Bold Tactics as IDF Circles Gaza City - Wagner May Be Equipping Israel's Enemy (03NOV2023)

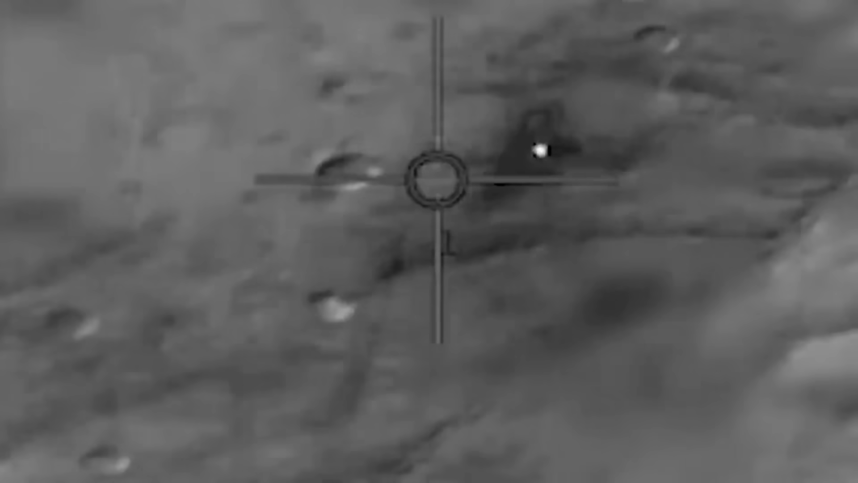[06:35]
Now shifting to the south, yesterday Israel put out that their F-35 intercepted a cruise missile headed from the south-southeast direction,